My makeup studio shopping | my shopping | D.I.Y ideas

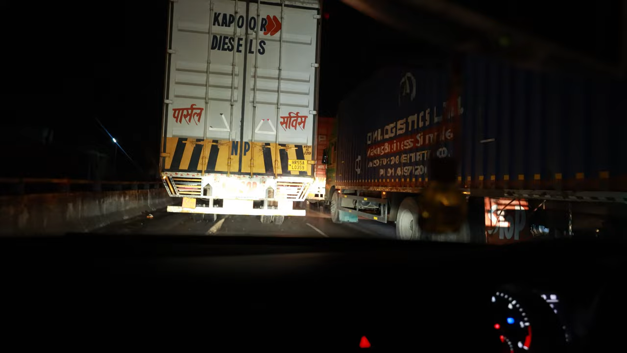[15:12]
ऑलरेडी लेट हो गए हैं और फिर से ट्रैफिक मिल गया है
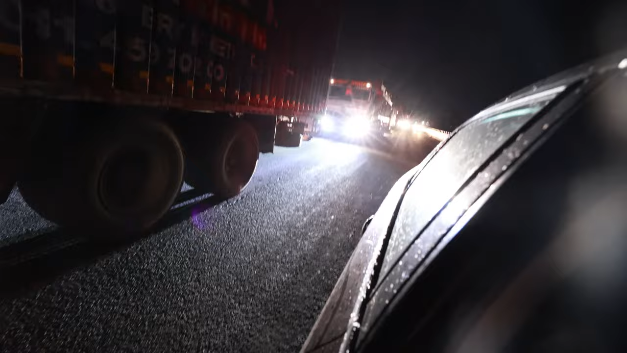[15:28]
आधे घंटे का ट्रैफिक जाम मिला है हमको, और आधे घंटे से हम यहाँ पर रोड पर पुराने पुराने गाने सुन रहे हैं।
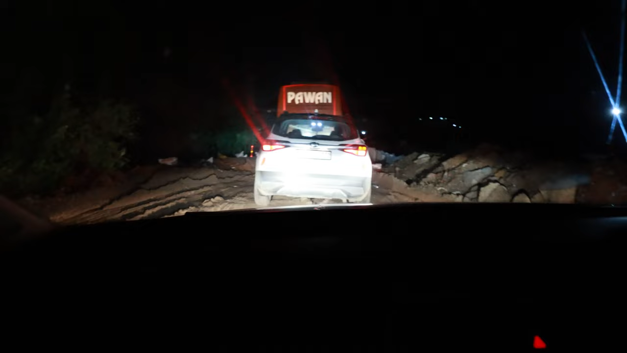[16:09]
सिर्फ इतना रोड बन रहा था इस वजह से एक घंटा हमको ट्रैफिक में फंसना पड़ा है,